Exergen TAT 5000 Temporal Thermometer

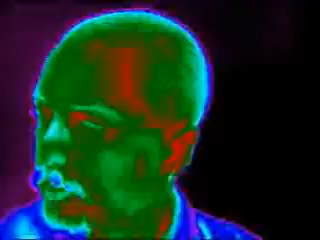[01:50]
This is the area used by the Temporal Scanner to measure body temperature.